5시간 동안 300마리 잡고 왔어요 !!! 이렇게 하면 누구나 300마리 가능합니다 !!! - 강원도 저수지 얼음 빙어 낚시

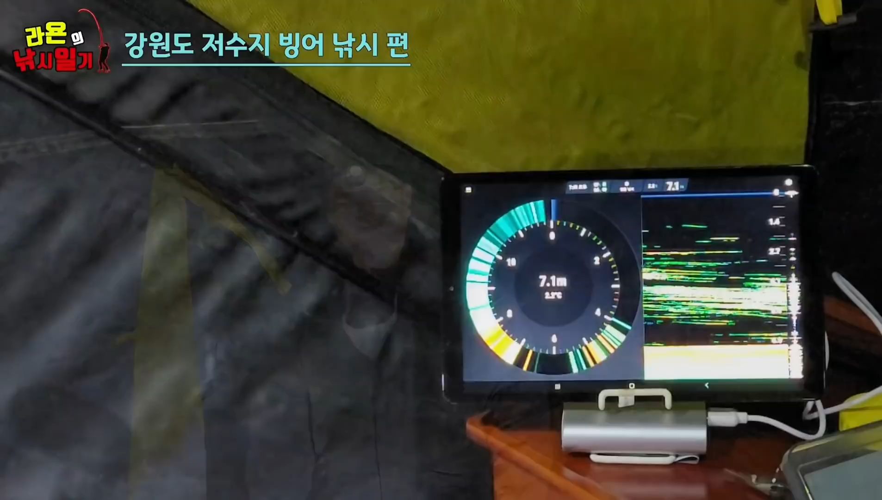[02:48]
On screen: depth 7.1 m
지금 어군이 지금 저렇게 잡혀 있어서 이게 짚어를 하면 이게 상층으로 뜬대요, 빙어가.
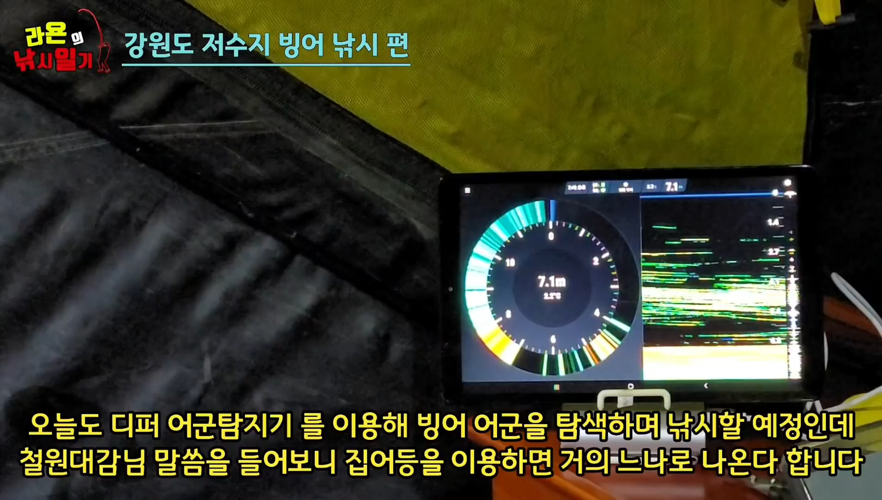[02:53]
On screen: depth 7.1 m
그래서 일단은 이거 채비하는 동안 집어를 해서 집어를 좀 해서 상추로 띄우겠습니다. 집어를 하고 있다라는 걸 보여주고 그다음에
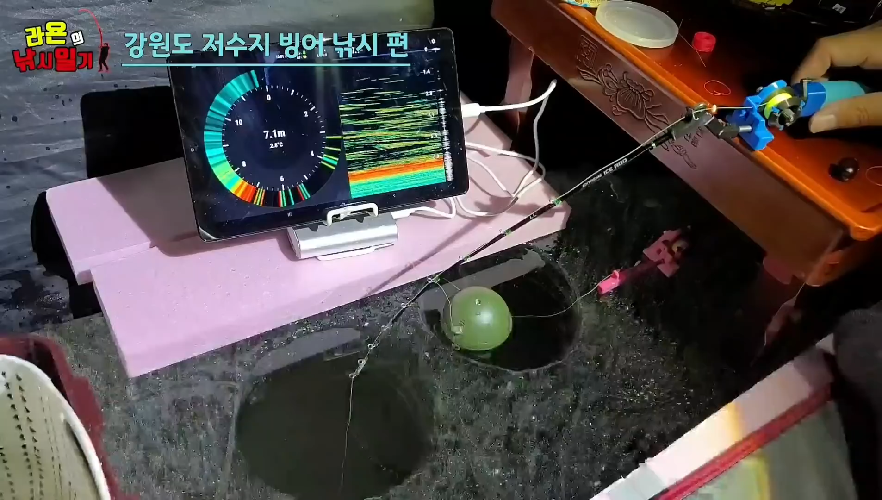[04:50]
On screen: depth 7.1 m
근데 이제 중요한 게 이거를 그냥 거치대에 그냥 놔두면 가끔씩 붕어가 물고 들어가면 그냥 이렇게 수장된다고 그러더라고요. 그 상태로.
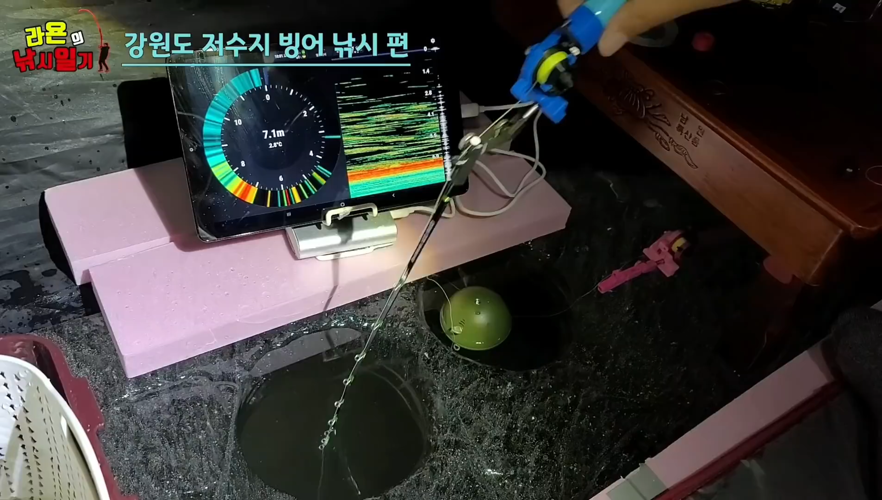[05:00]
On screen: depth 7.1 m
아까 엄청난 거 하나 수장했는데 또. 이게 지금 이렇게 고무줄 같은 거 저희는 여기 보시면 이 밴드. 이 밴드 이렇게 해놨거든요. 안 보이잖아요. 오, 금세 또 잡았어.
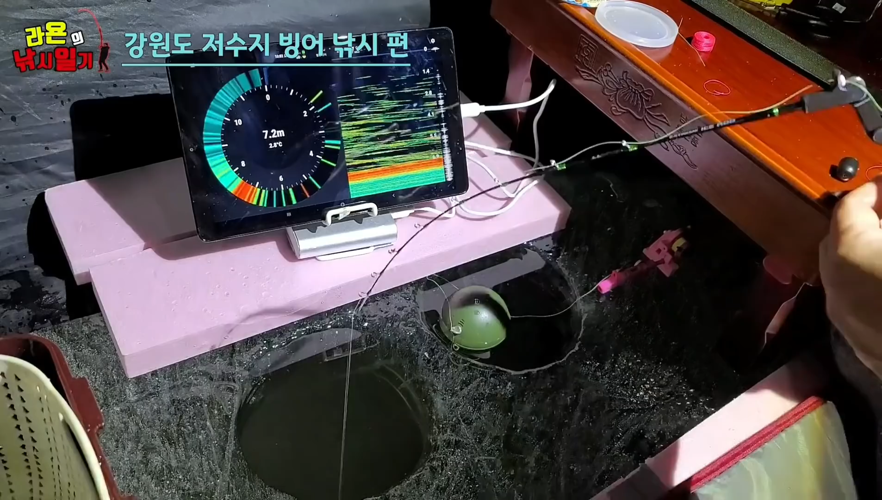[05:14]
On screen: depth 7.2 m
자, 저희가 지금 오늘은 낚시, 실제로 낚시하는 걸 보여드리고 여기 이제 조금 있다가 나중에 이제 한 며칠 있다가 채비 하는 거,
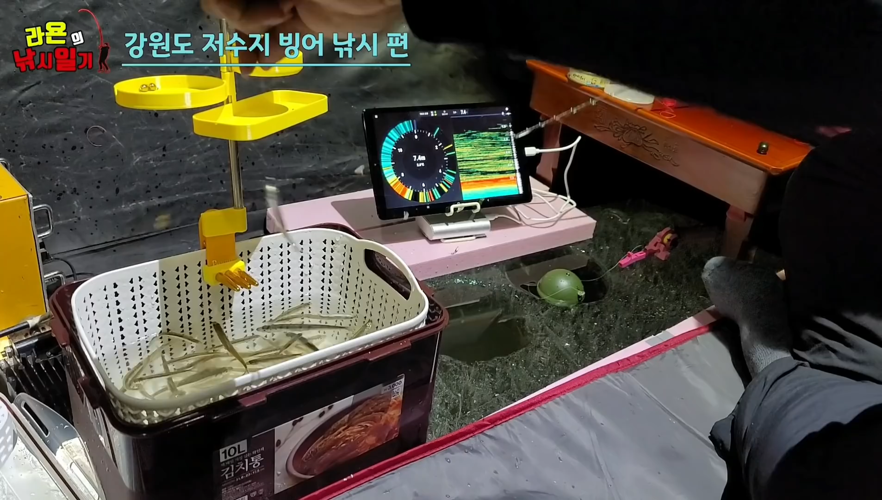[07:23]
지금 여기 이제 7.5m 찍히는데, 7.5m에 전층에 골고루 어구는 분포되어 있습니다. 지금 현재 편하네. 능은 나오네, 능은 나와.